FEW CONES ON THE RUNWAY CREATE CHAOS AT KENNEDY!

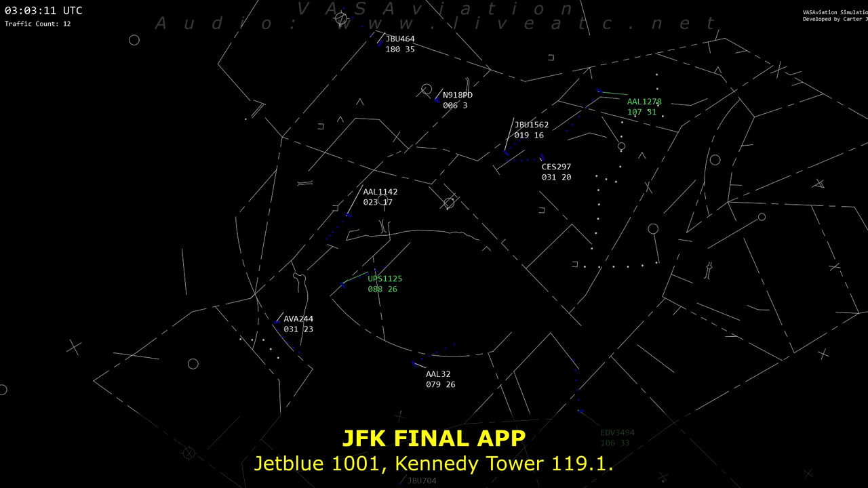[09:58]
American 1142 Heavy, Kennedy Tower, 119.1. 119.11, 1142 Heavy.
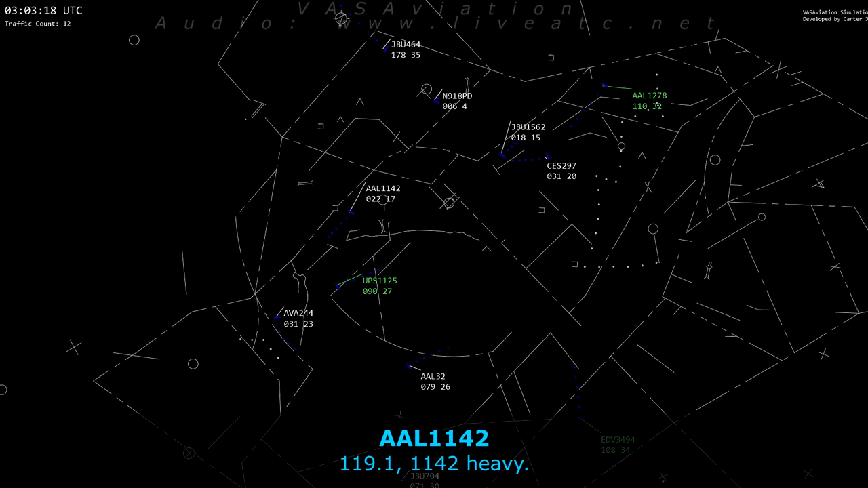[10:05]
JetBlue 1662, on the VR 2 to left. JetBlue
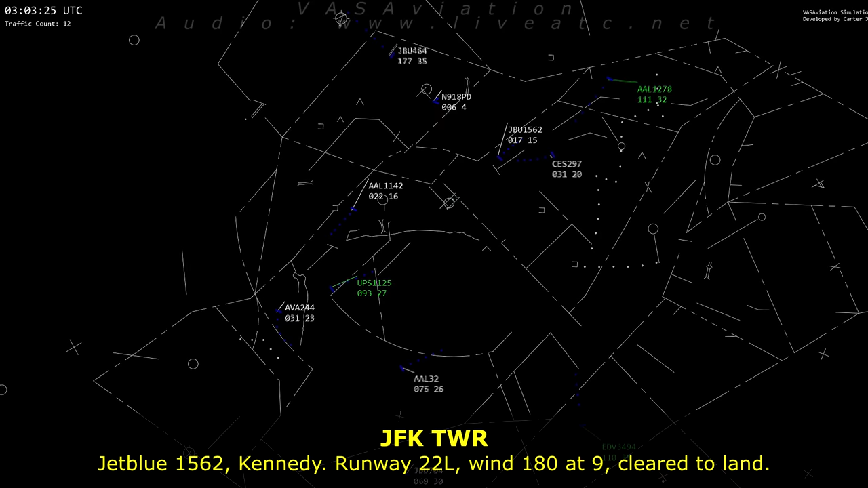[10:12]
Frisco 62 Kennedy 22 left, runway 180 right, clear to land. Clear to land, you left 22.
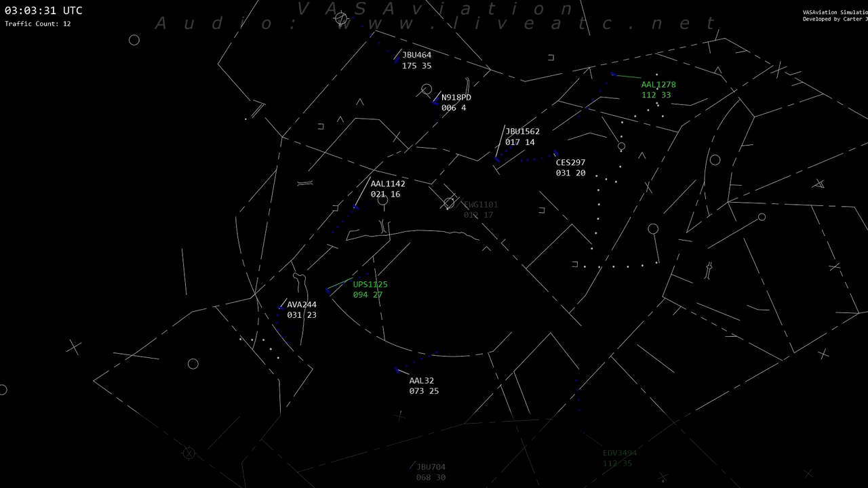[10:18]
11 42 heavy on the VOR, runway 13 right.
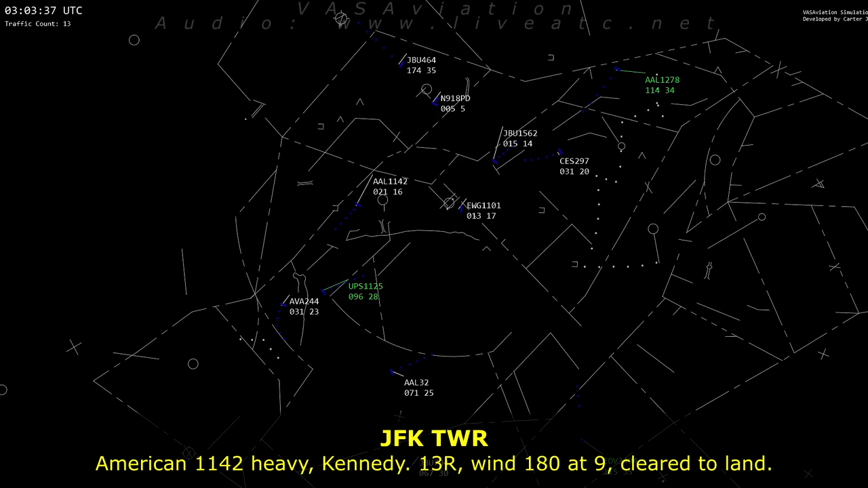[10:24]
American 11 42 heavy, Kennedy 13 right, wind 180 right, clear to land.
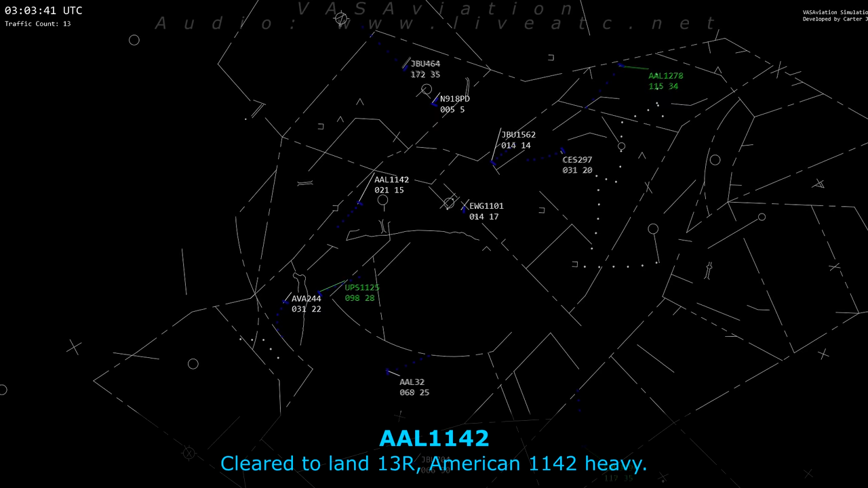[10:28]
Clear to land 13 right, American 11 42 heavy.
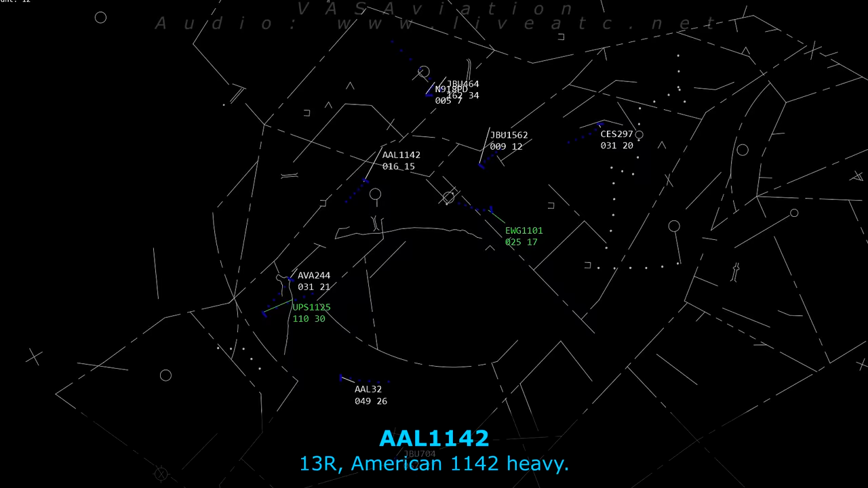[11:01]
Jeffrey 464, you can expect RNAV RMP only 13 left approach. Whatever issue they're having with the left side is going to be resolved by the time you get there. 13 left.
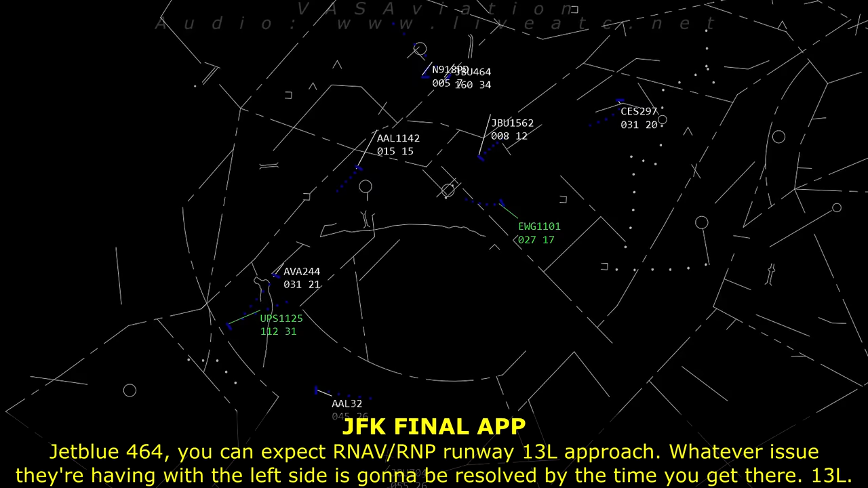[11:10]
Okay, we'll expect 13 left for Jeffrey 464 RMP.